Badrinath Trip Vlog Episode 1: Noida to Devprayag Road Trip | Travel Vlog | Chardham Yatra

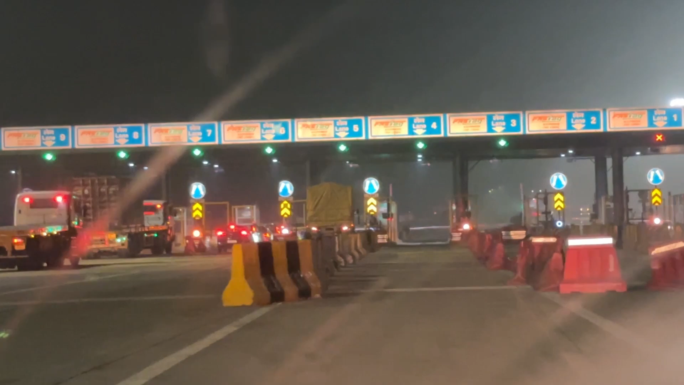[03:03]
अपनी जर्नी का पहला टोल आ चुका है, मेरठ एक्सप्रेस वे का है, मेरठ पहुंच चुके हैं हम लोग। लेकिन इस बार मेरठ एक्सप्रेस में बहुत गंदगी मिली।
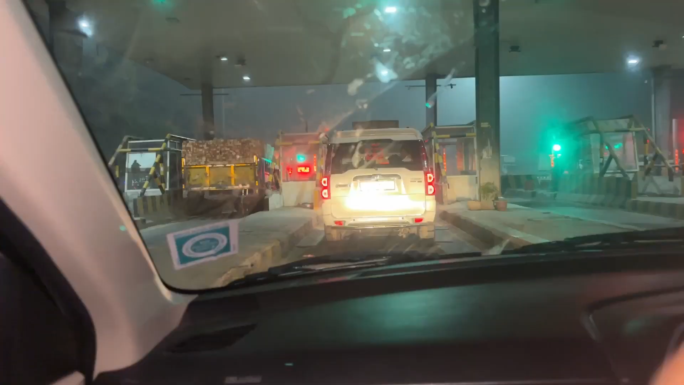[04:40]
अभी पोल्यूशन ही ज़्यादा होता है, बट फॉग यहाँ पे बहुत है यार।
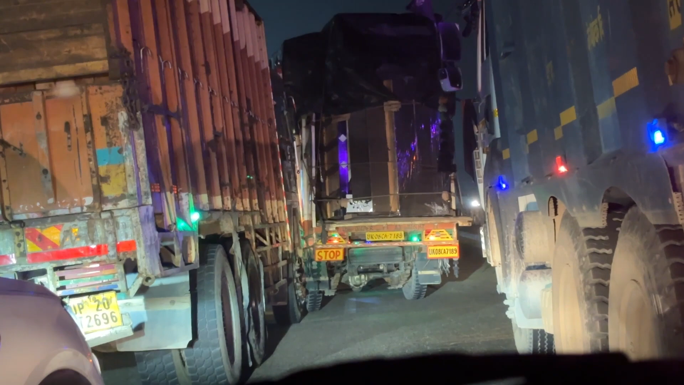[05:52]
आ आ आ अटका हुआ है,